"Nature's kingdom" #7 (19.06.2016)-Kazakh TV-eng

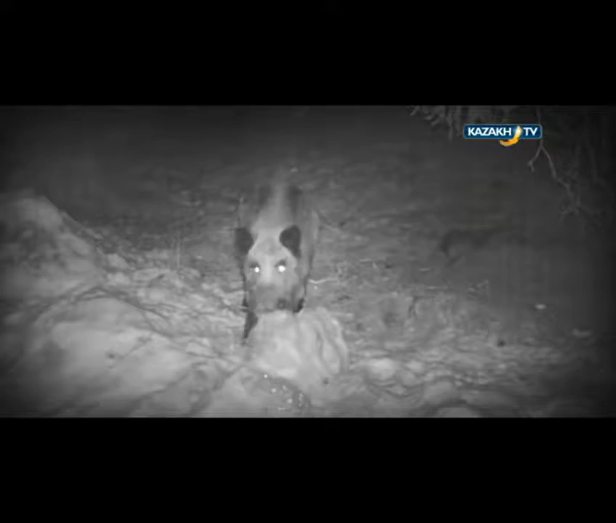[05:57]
places of gathering and migration paths.
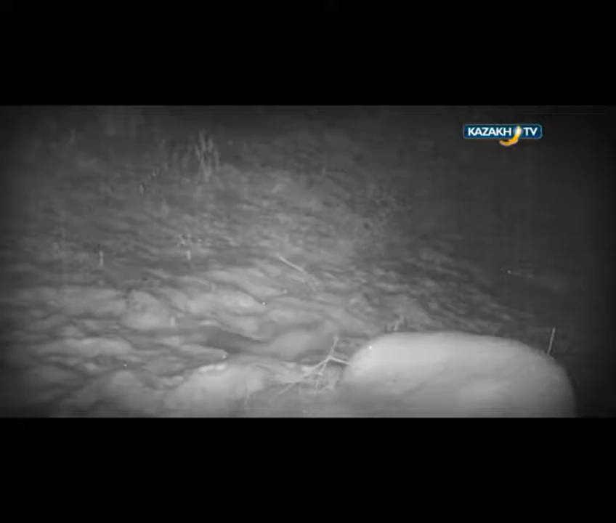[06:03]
Lately, the wildlife has been studied using photo traps, which allow to identify the composition of the fauna, get data on the daily activity of animals, their behavior, herding, gender and age structure of the population, their biology and ecology.